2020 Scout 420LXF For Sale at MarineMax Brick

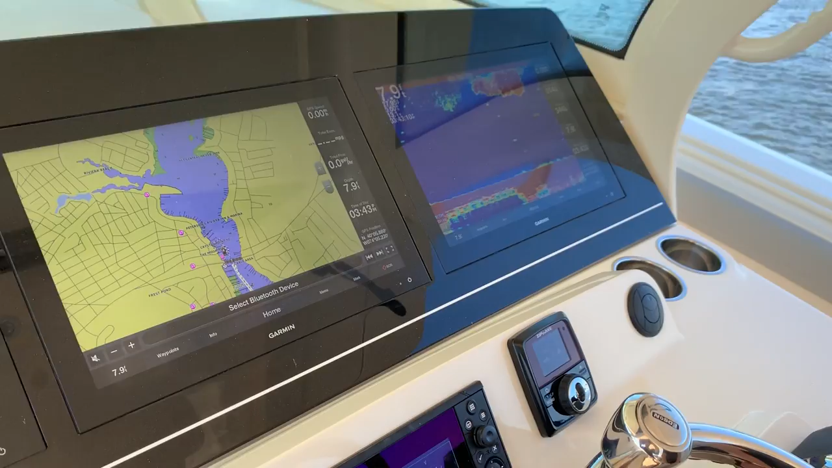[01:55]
Scout does an entire digital dash with rocker switches built into each screen.